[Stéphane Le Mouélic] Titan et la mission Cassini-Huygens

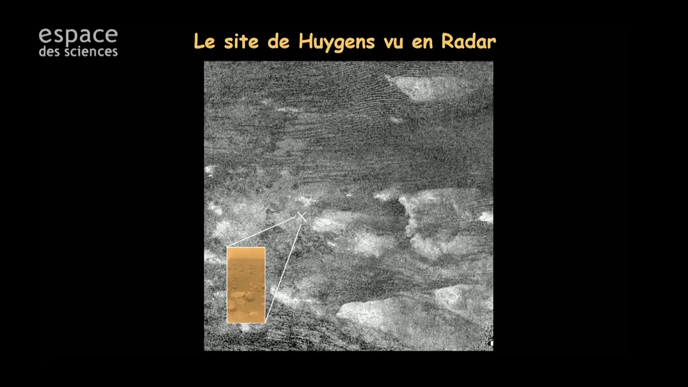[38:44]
Huygens s'est posé là sur les images radars on ne voit pas grand chose vous allez me dire. Ce qui nous intrigue le plus c'est ça. Regardez les traits noirs et les traits blancs ici.
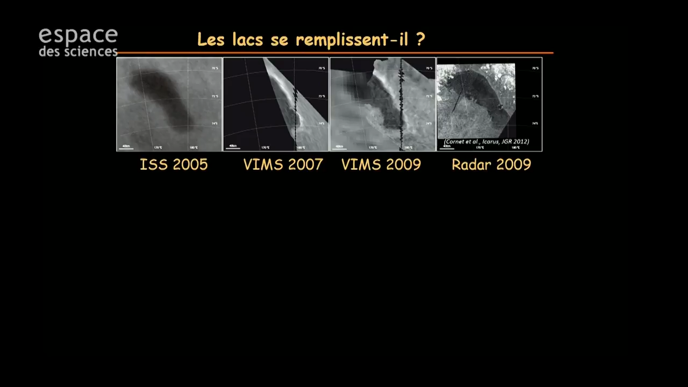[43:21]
donc pendant les 13 ans de la mission Cassini on a regardé avec le peu d'images qu'on avait là on a un lac au pôle sud un lac qui s'appelait le lac Ontario on l'a vu en 2005 avec un instrument en 2007 avec un autre en 2009 avec le même en 2009 encore avec le radar on n'a pas eu d'évidence comme quoi
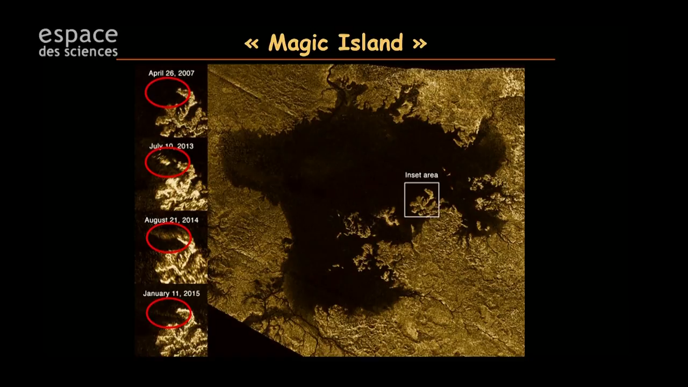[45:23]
ressemblait à ça en 2013 il y a quelque chose qui est apparu vous voyez ça donc on s'est dit bah ok on comprend le niveau du liquide a changé donc on voit des variations ce qui est plus compliqué